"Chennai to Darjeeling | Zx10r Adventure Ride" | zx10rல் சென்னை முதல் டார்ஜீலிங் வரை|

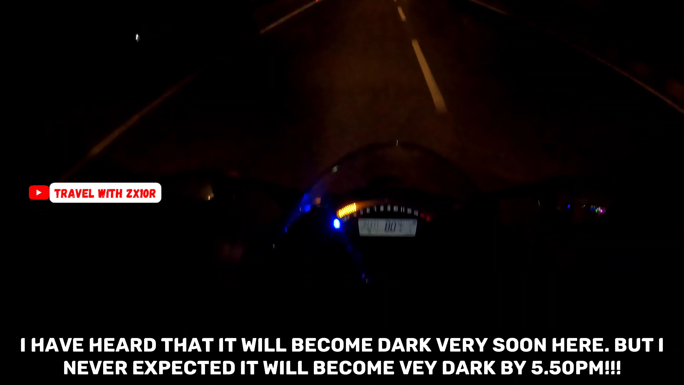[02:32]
நம்ம ஏரியாலாம் 7:30 தான் இந்த மாதிரி இருட்டும். அது வரைக்கும் கூட சூரியனை பார்க்க முடியும். ஸோ இருட்டிருச்சுன்னா இனி கொஞ்சம் ஸ்லோவாக போகிறது எப்போவுமே நல்லது.
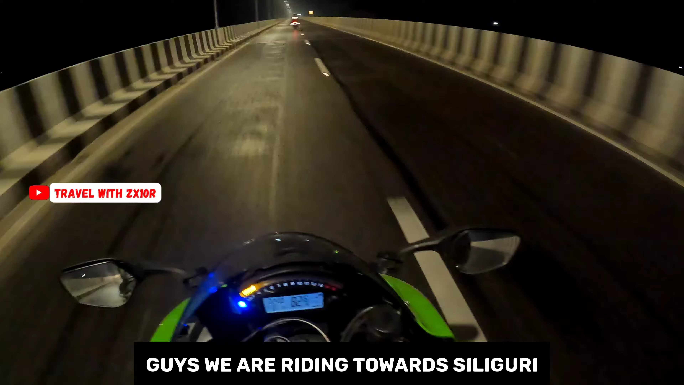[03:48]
டுவர்ட்ஸ் சிலிகுரி போயிட்டு இருக்கிறோம். ரோடு வந்து அவ்வளோ நல்லா இல்லை, ஃபோர்வே இருக்குது, பட் இருந்தாலும் பூரா பேட்ச் ஒர்க்
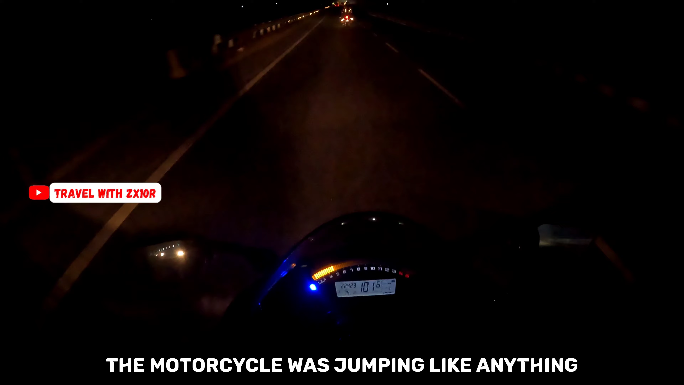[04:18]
நம்ம டைம் வேஸ்ட்டாக மட்டும் இல்லை, நீங்கள் 10R சூப்பர் பைக் பொதுவாக ஓட்டுறவங்களுக்கு நல்லாவே தெரியும்.
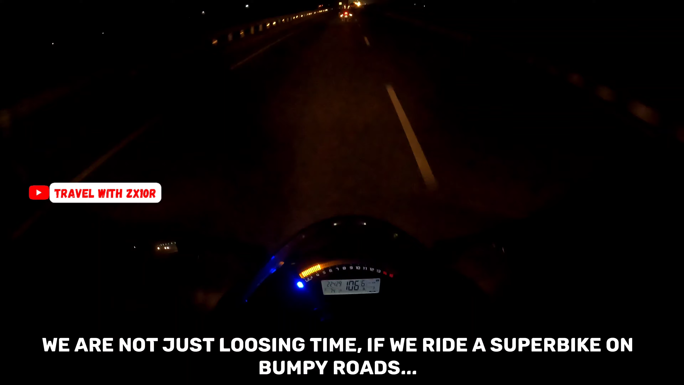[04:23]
மோசமான ரோட்டில் வண்டியை தூக்கி போட்டு எடுத்தீங்கன்னா உங்கள் கையை கால் எல்லாம் பயங்கரமாக வலிக்க ஆரம்பிச்சிடும்.
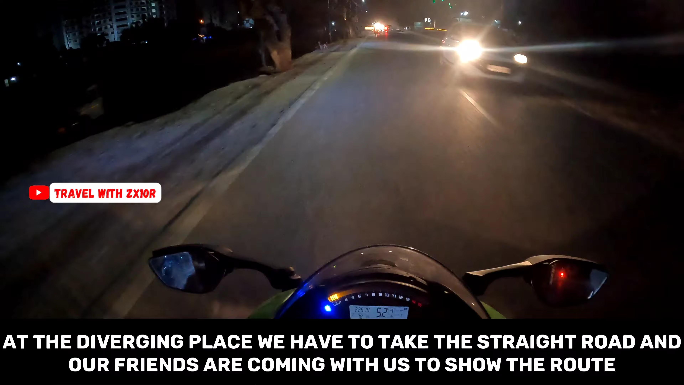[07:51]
ஸோ அந்த இடத்துல வந்து எங்களை ட்ராப் பண்ணிட்டு அவங்க திரும்ப ரிட்டர்ன் சிலிகுரி வருவாங்க, நாங்கள் டார்ஜிலிங் போகிறோம். இதுதான் பிளானு.
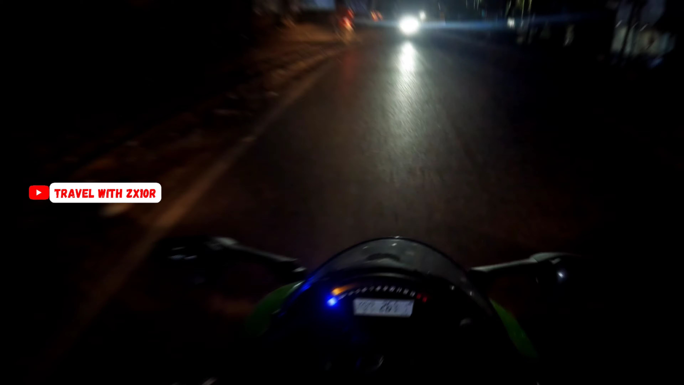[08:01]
ட்ராக் ரோட்லேயே போயிட்டு இருக்கு, இதுதான் டாய் ட்ரெயின் ரோட் ட்ராக்கா தெரியல,
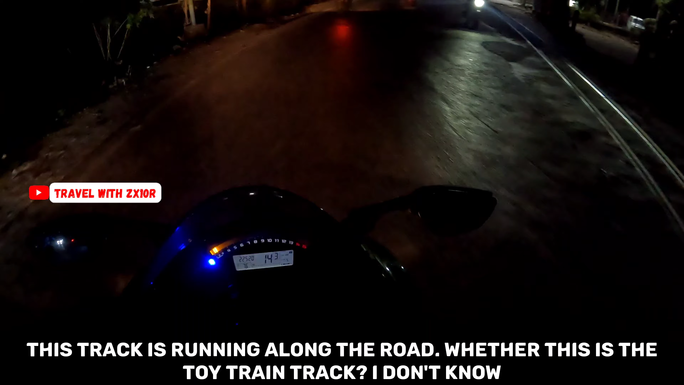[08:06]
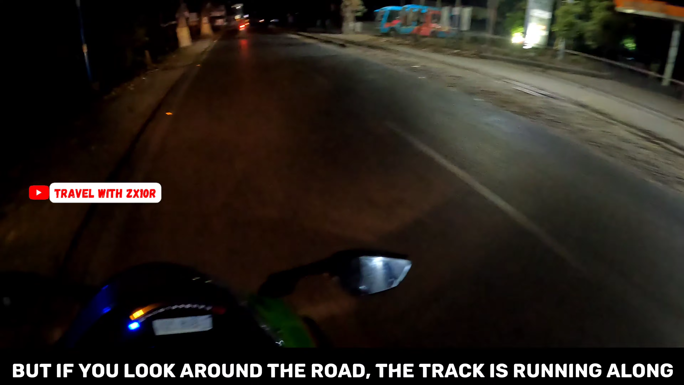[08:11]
பட் சுற்றி சுற்றி பார்த்தீங்கன்னா அந்த ட்ராக் ரோட்டை ஒட்டியே தான் போய்கிட்டு இருக்கு. ஸோ கைஸ், மழை ஏற ஆரம்பிச்சிருச்சு. ஸோ டேர்னிங்ஸ்லாம் கொஞ்சம் கேர்ஃபுல்லாக இருக்க சொன்னாங்க நம்ம ஃப்ரெண்ட்ஸு.
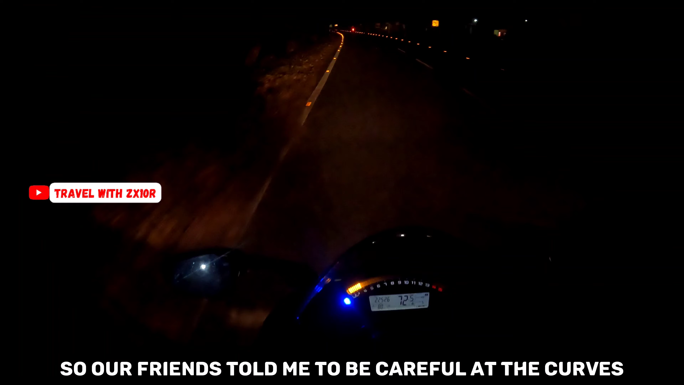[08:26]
அது மட்டும் இல்லாமல் இந்த ரயில்வே ட்ராக் சைடில் அதுவும் அங்கங்கே கிராஸ் ஆகும், பெரிய திண்டு மாதிரி இருக்கும்,
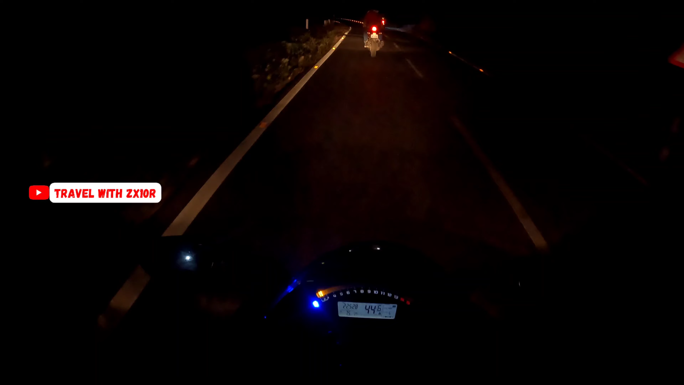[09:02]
ஓஹோ, ஓ அந்த ட்ராக் கிராஸ் ஆகுது இல்லையா, பார்த்து தான் போகணும் இப்போ, ஏன்னா ட்ராக் வர்றதே நமக்கு தெரியலையே.
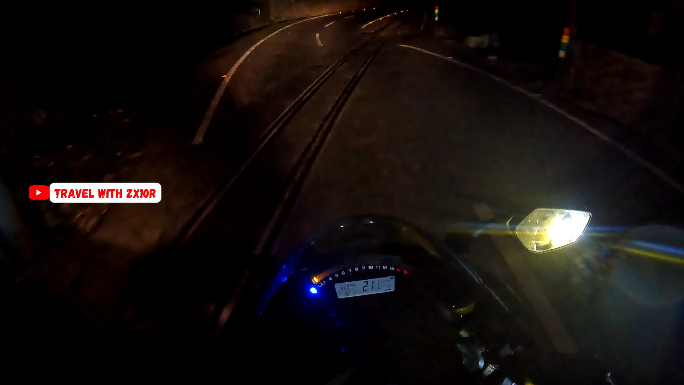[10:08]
டார்ஜிலிங் மவுண்டன் ரயில் ட்ராக் வந்து இந்த ரோடு கூடவே வந்துட்டு இருக்குது.
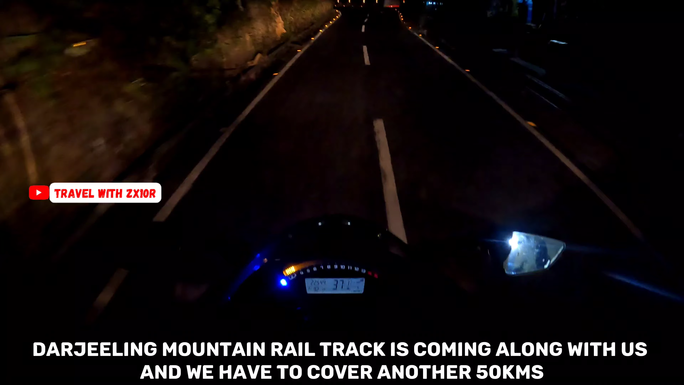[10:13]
நமக்கு கவர் பண்ண வேண்டிய டிஸ்டன்ஸ் வந்து ஆல்மோஸ்ட் 51 கிலோமீட்டர் கவர் பண்ணணும்.